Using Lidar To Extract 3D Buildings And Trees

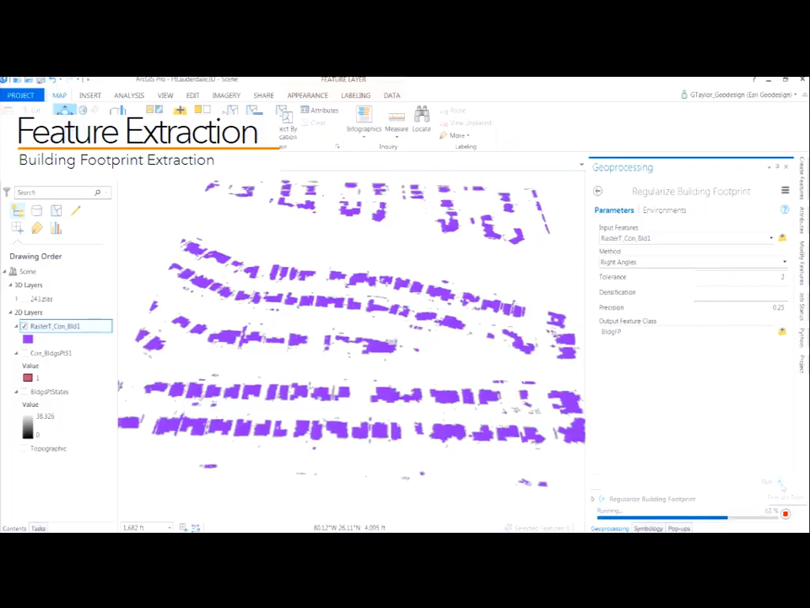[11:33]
That link I showed you earlier and we'll show you again and walk through a much more in-depth process of this but the ability to then go in and get really nice edges and get rid of those jumps in the edge of the buildings. So, as we see here
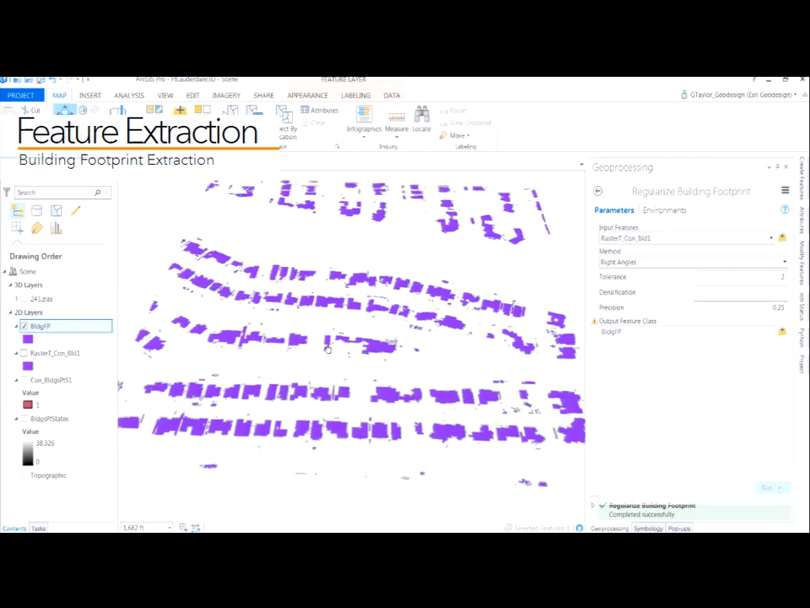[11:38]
zoom in a little bit they're a little bit cleaner in some ways. So, then what we can do is we can start to select anything that's less than a certain size. Typically that's going to be an artifact. We know that a 300 square foot is going to give us anything that's a decent size shed or larger and we're going to remove everything else that doesn't fall within that spectrum.
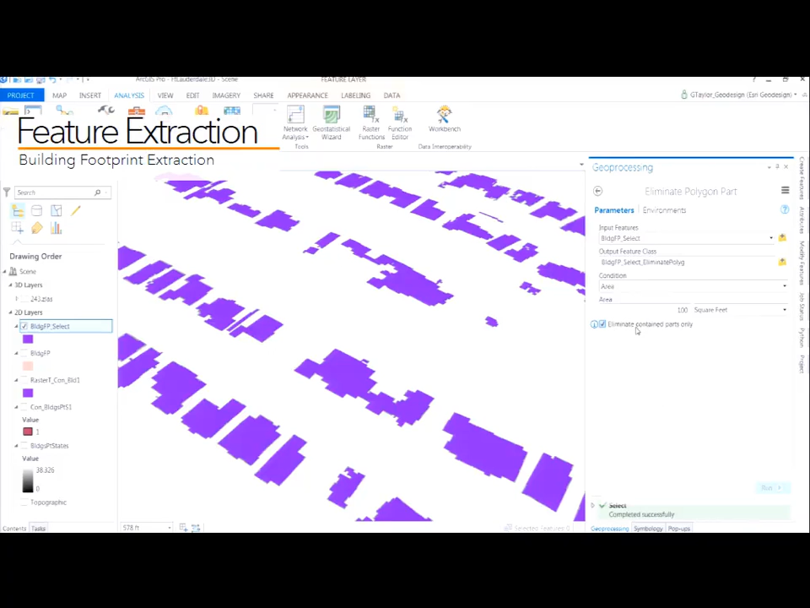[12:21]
And then if we have holes in the middle there's another process here. You can use to remove holes less than a certain area in the middle of these features. And a lot of times you'll be missing some LiDAR points sometimes on reflect structures that cause this kind of complexity.
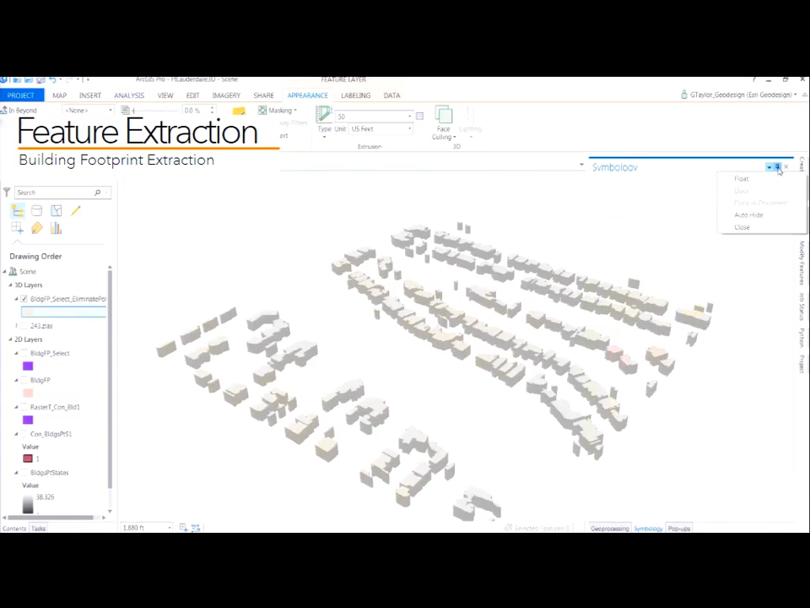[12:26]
So, when you're done you end up with footprints that can produce 3D volumes of these as well.
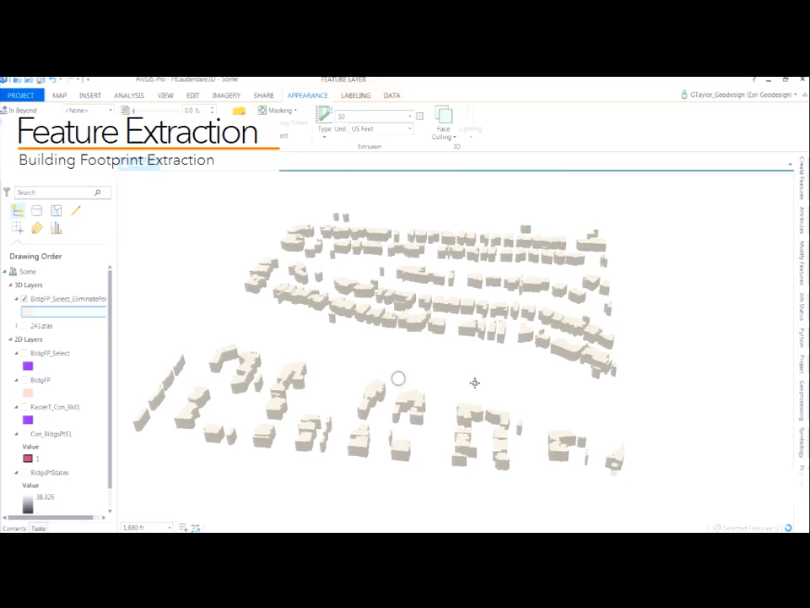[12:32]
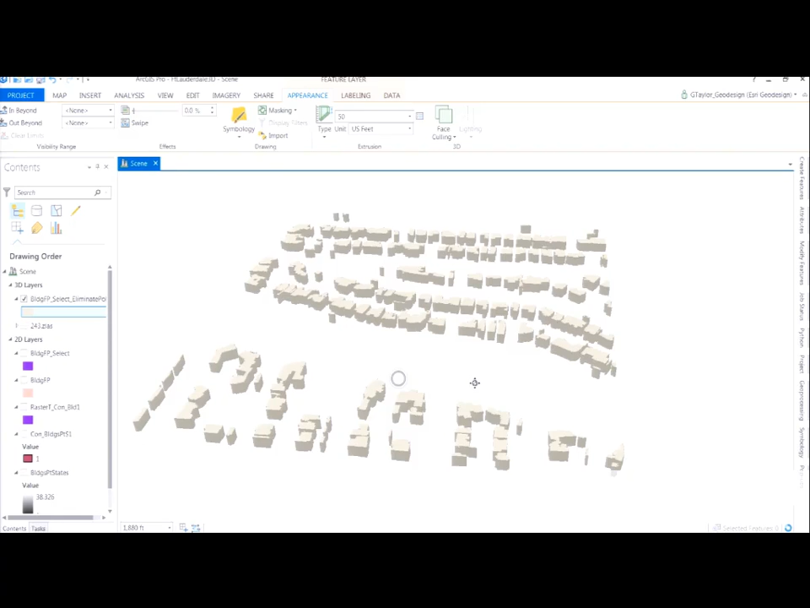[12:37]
So, we can also do this from imagery. And the link here again I'm going to show it one more time this is actually a really good blog post on this. That you can use to take your pixels and convert and extract out information.
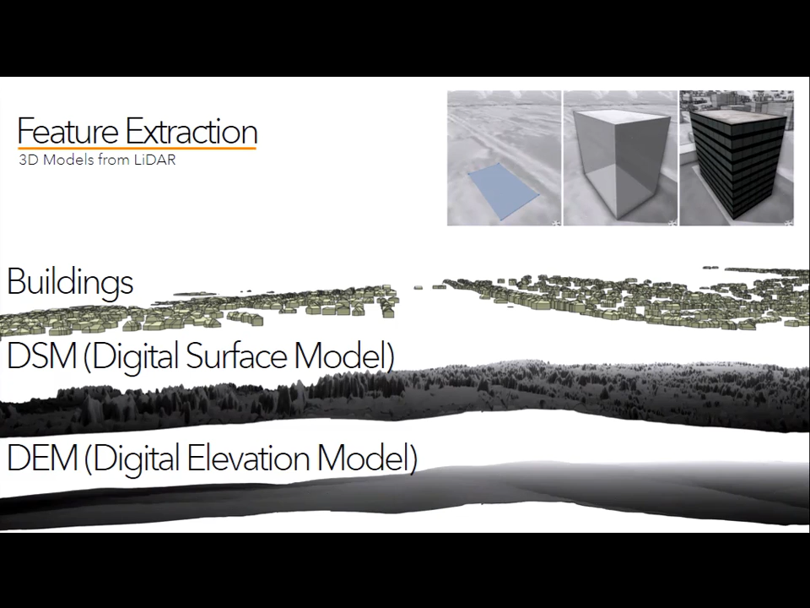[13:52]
And that was from CityEngine, a product we acquired a few years ago. We've integrated into ArcGIS Pro. And we can apply that and how to recreate using attributes how the building should look. That's the most lightweight version of a building that can be produced other than a box.
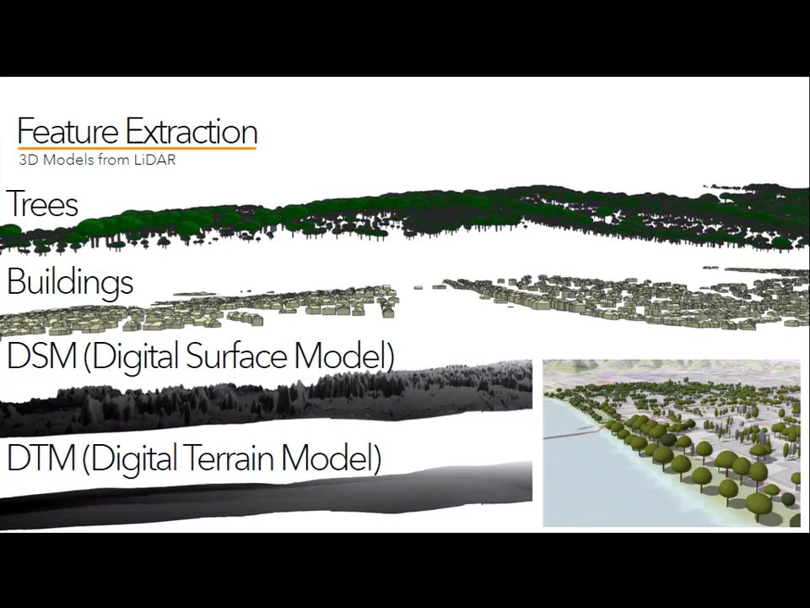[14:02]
And then trees can be created as well procedurally based on those attributes and information. You can see different representations that can be applied very quickly.
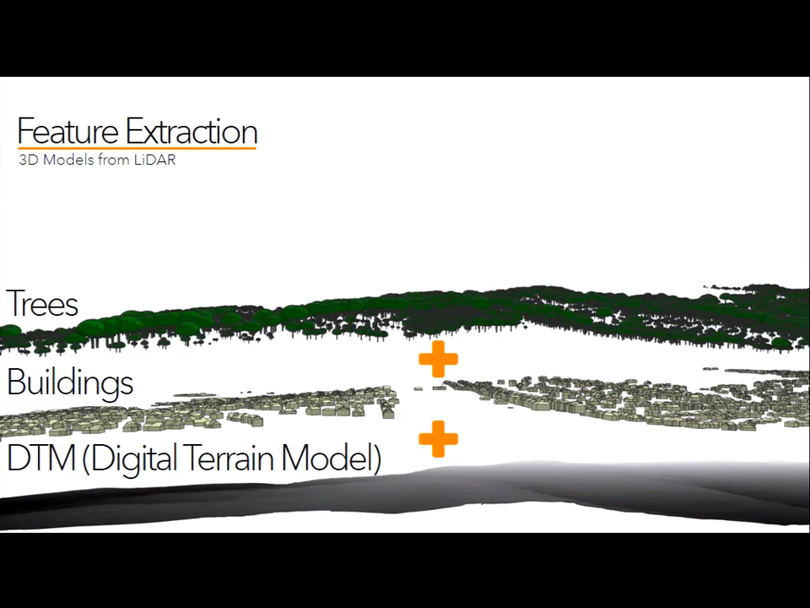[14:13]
And using these three data sets, terrains, trees, and buildings,
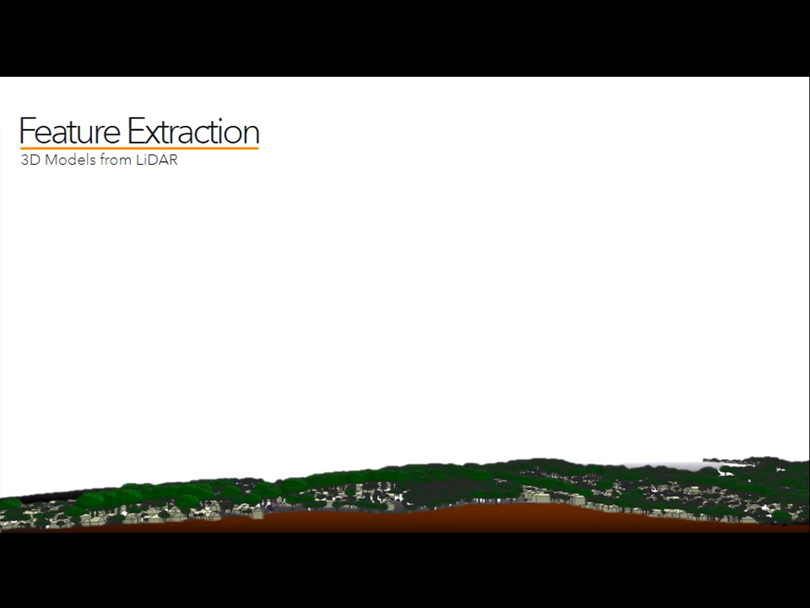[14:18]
you have most of the things that are really required to really start creating a smart 3D city model. So, how can you start to produce this?